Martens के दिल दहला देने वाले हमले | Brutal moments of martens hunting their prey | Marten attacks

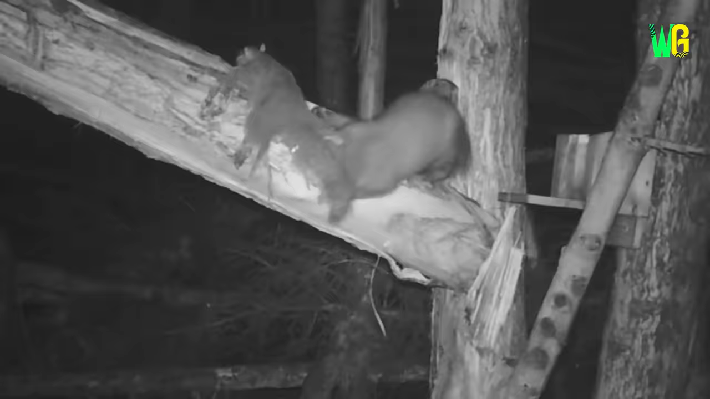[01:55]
क्योंकि अपने हाथ आए शिकार के उपर मार्टिन पूरी तरह से तूट पड़ता है और फिर उसे अपना निवाला बनाने में मशगूल हो जाता है
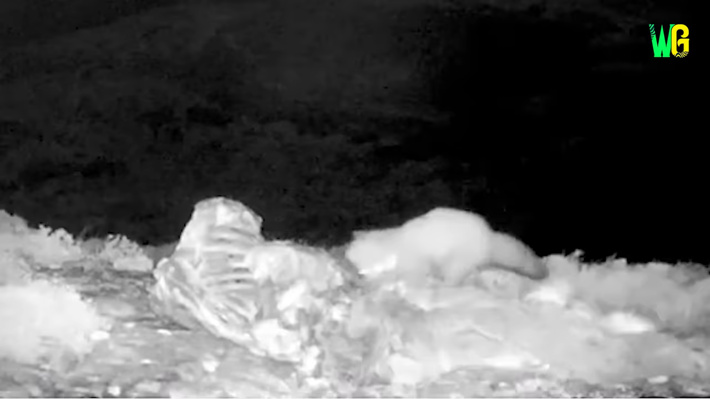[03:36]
जहां एक मरे हुए हिरन पर इस मार्टिन की जोरदार पार्टी चल रही है मार्टिन वर्सिस गोशॉक
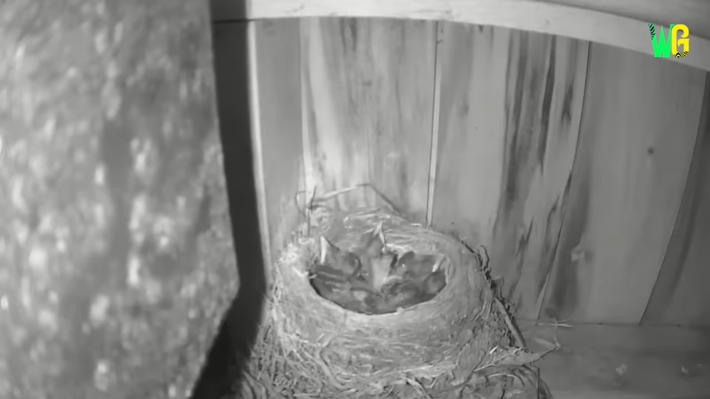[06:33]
तभी मौके की ताक में बैठा ये माटिन वहाँ आधमकता है
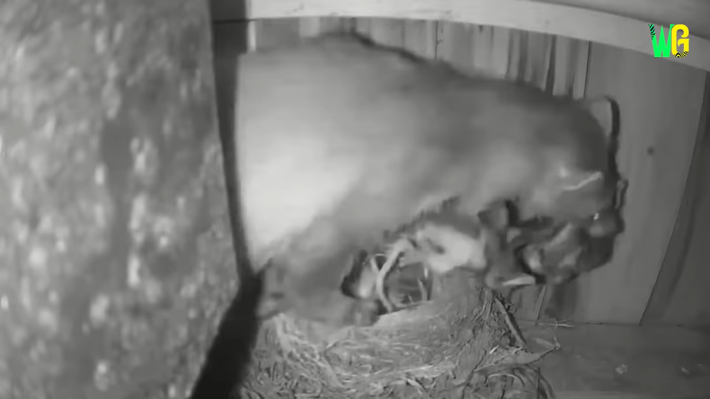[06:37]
और फिर एक एक करके सारे बच्चों को बड़ी ही बेरहमी से अपना निवाला बना डालता है
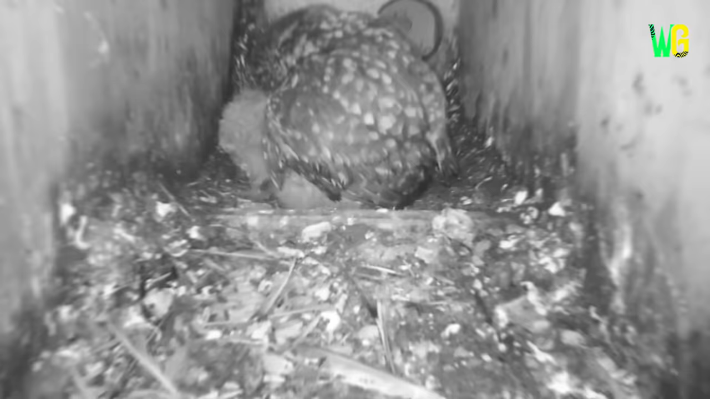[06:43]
दिल को धहला देने वाला एक ऐसा ही दूसरा मामला देखने को मिला जब एक बकसानुमा किसी चीज में ये चिडिया अपने बच्चों के साथ आराम कर रही होती है लेकिन तभी एक आहट को सुनकर ये चिडिया जैसे ही बकसे के बाहर निकलती
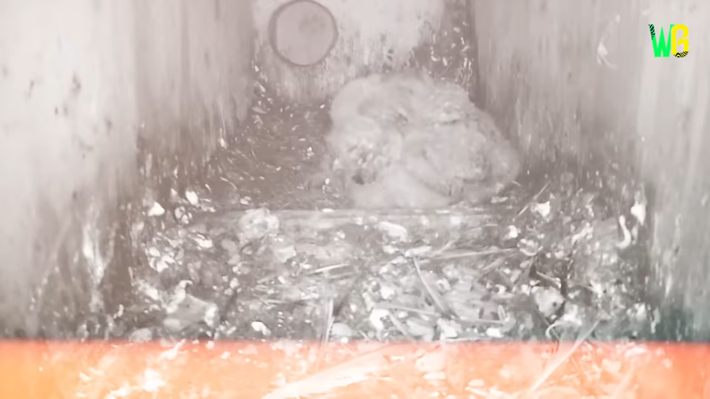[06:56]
है ठीक तभी एक हुंखार शिकारी वहाँ पहुचता है और फिर सबसे पहले तो इन छोटे छोटे बच्चों के गरदन को
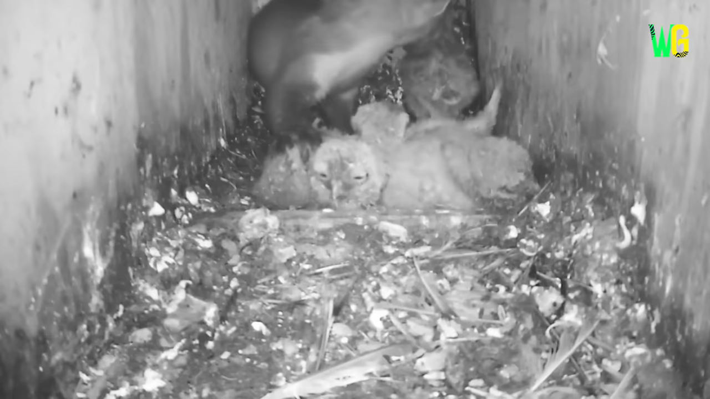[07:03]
अपने जबडे में दबोच कर उन्हें अधमरा कर देता है और फिर एक एक करके इन में से कुछ बच्चों को बाहर खीच ले जाता है ताकि उन्हें अपना लजीज नाश्ता बना सके जब कि कुछ बच्चे को वही तडपता हुआ मरने के लिए छोड़ देता है